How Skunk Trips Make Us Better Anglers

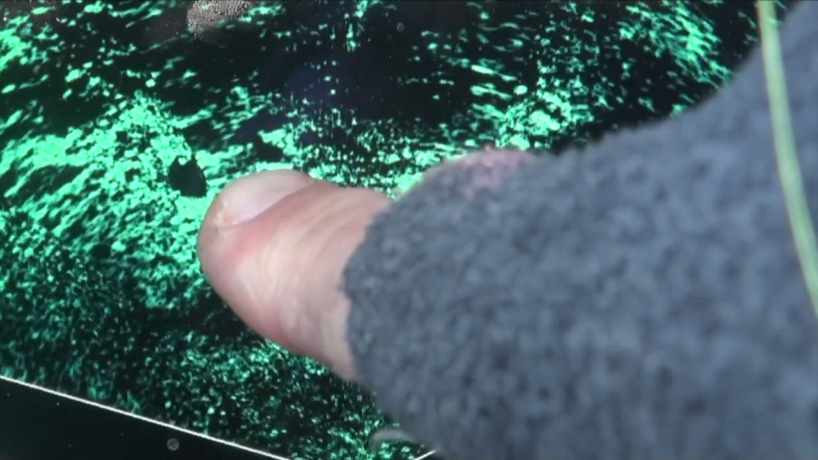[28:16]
And he doesn't move fast,
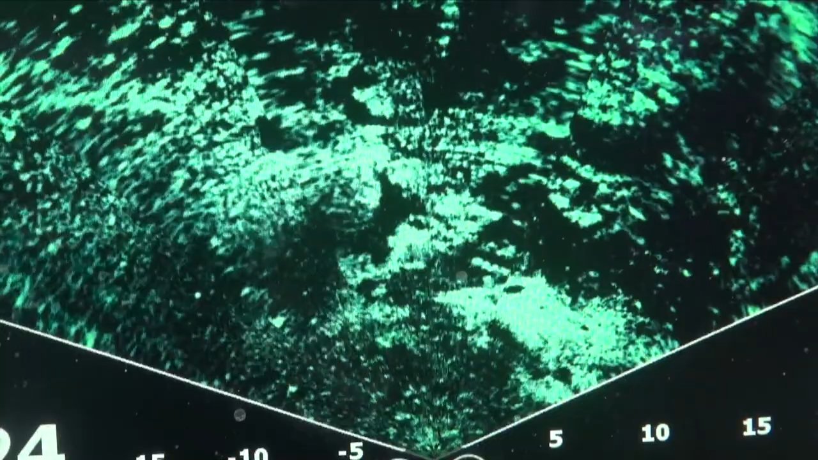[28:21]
but you watch him for a period of time. He is moving.
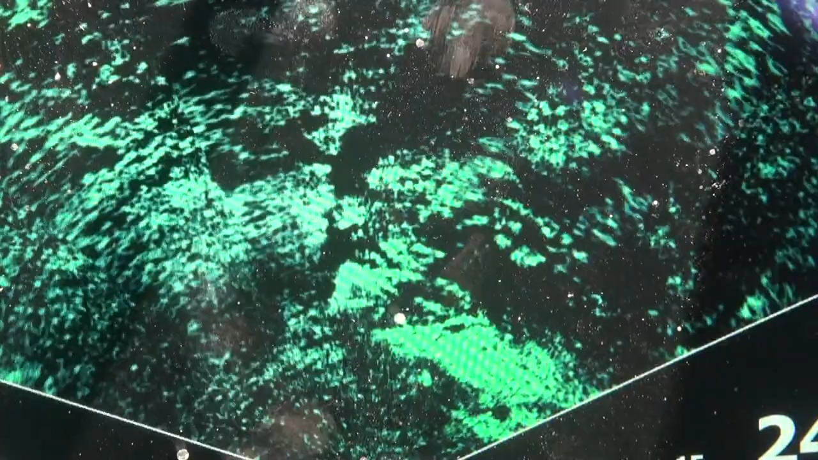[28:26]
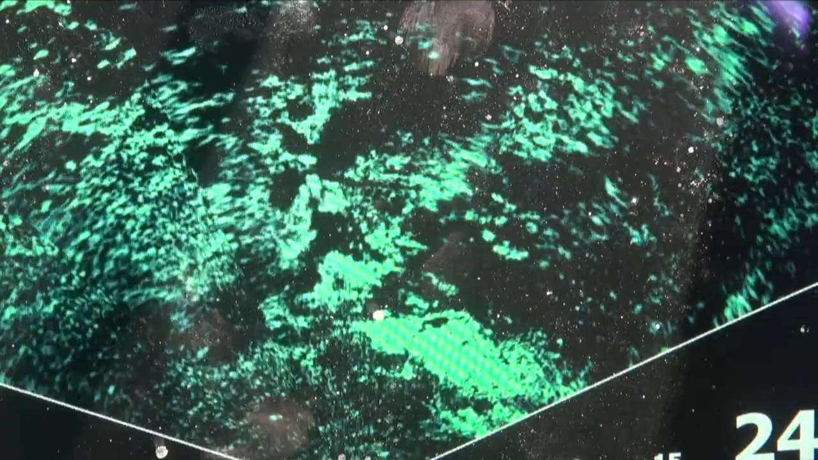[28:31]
Sometimes he moves faster, sometimes slower. There's two of them.
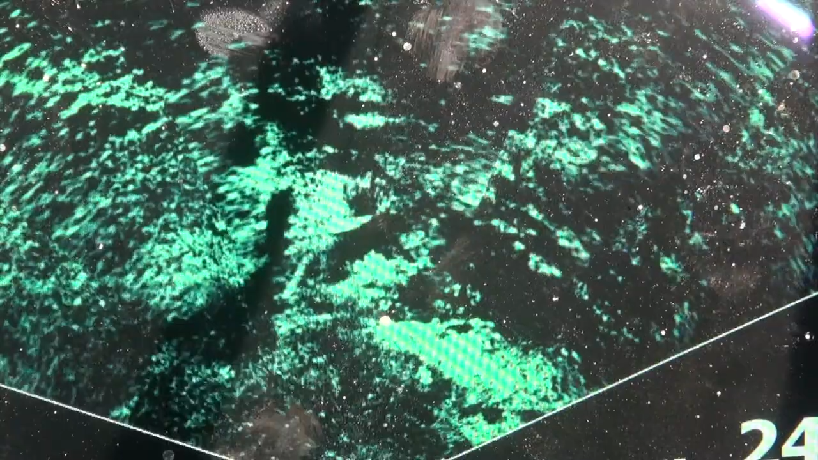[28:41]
I see two shadows. They're following each other.
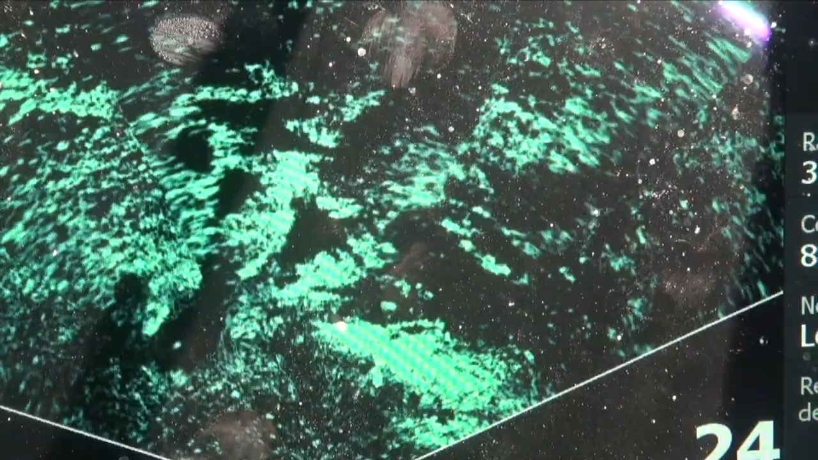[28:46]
And they are, yeah, almost underneath me.
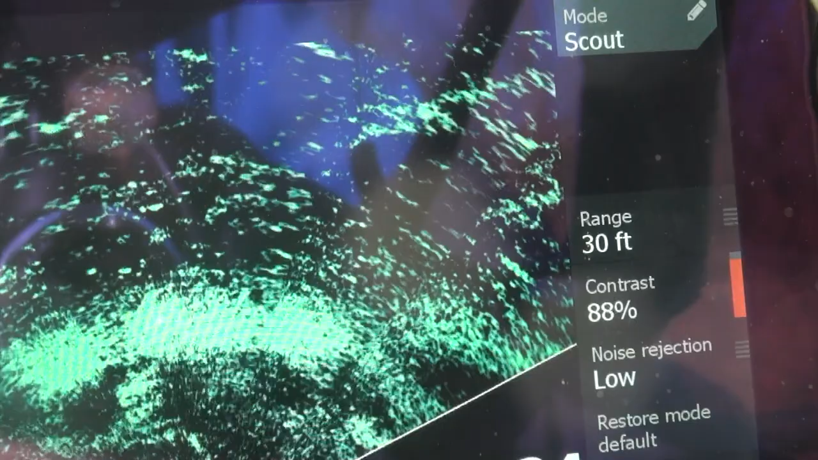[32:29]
He went right through the bottom of the screen.
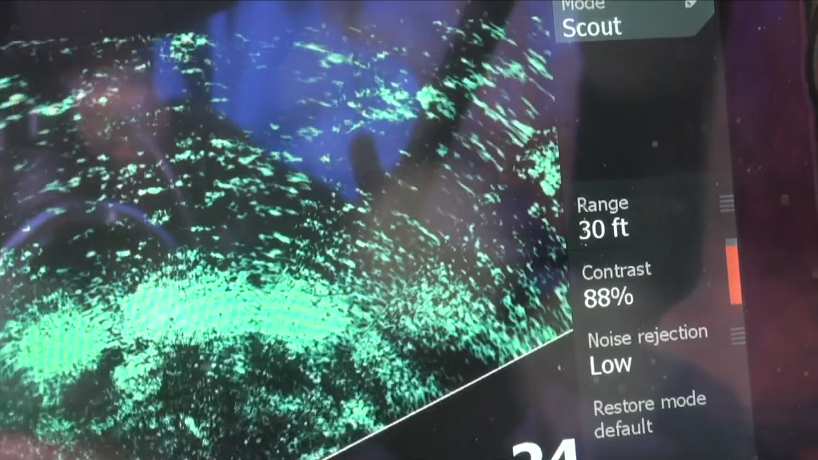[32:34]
And he stopped. When they stop, you don't see him.
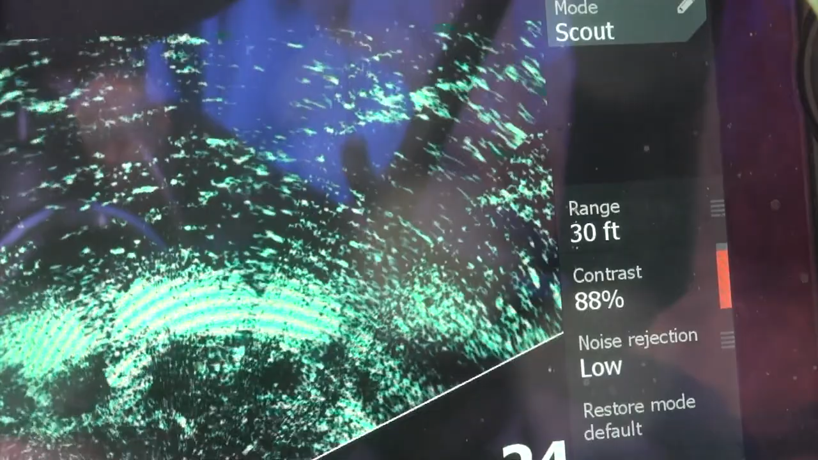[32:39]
When they move again, you see him.
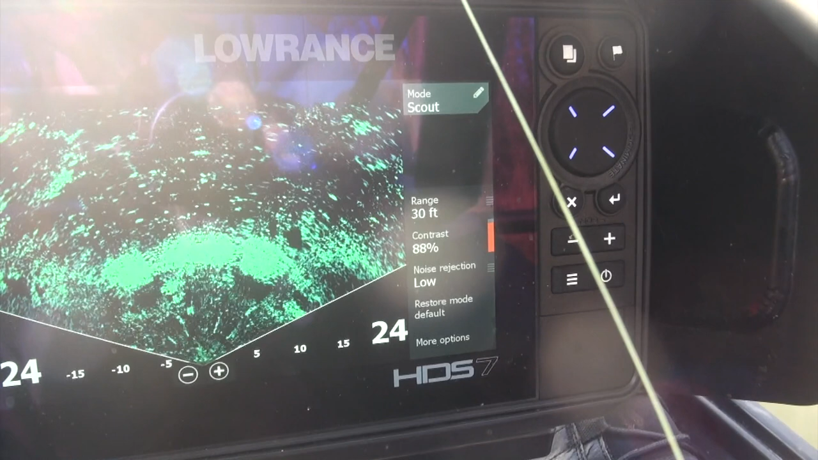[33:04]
There's a shadow and a fish. Fish.
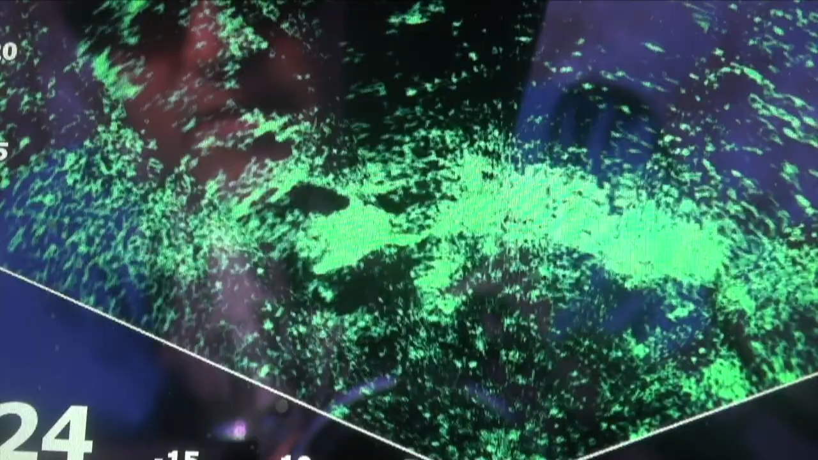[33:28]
Every dark spot is a fish shadow.
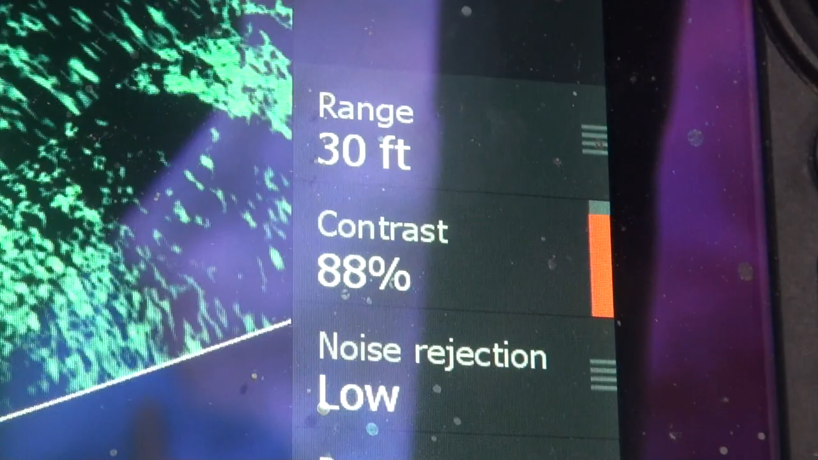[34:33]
So I did have to turn up my contrast to 88% to really get these images.
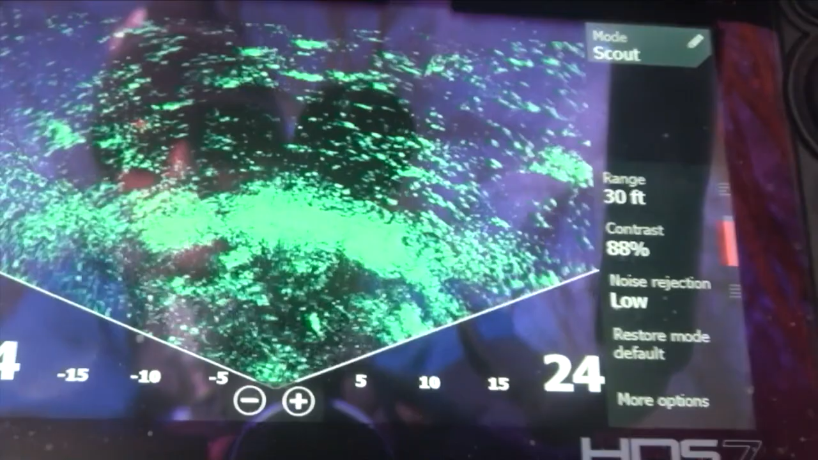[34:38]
Too much of the middle was just dark, like nothing showing up.
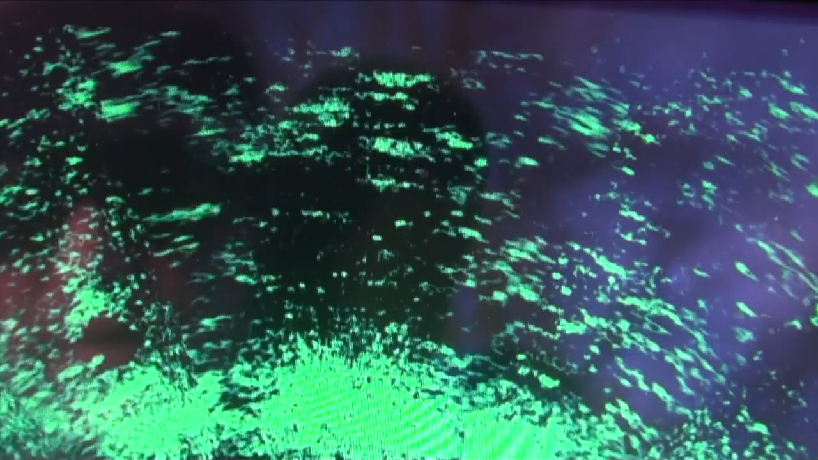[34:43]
I get motion out there, you know, further out,
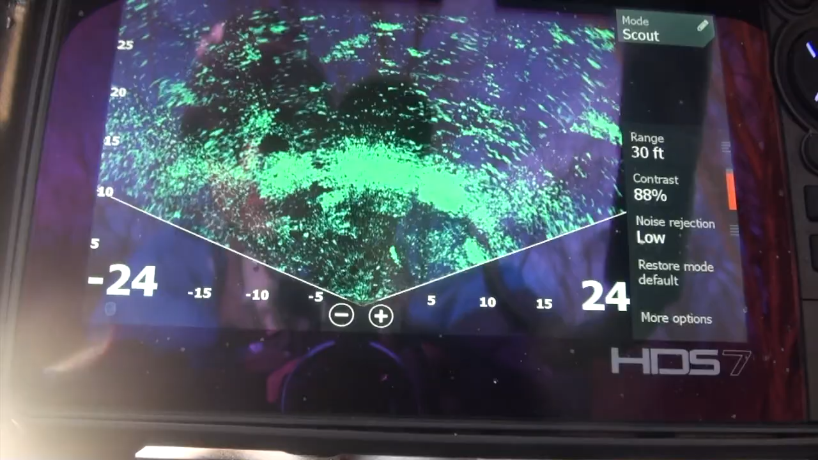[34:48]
but the best images obviously are right here in front of me.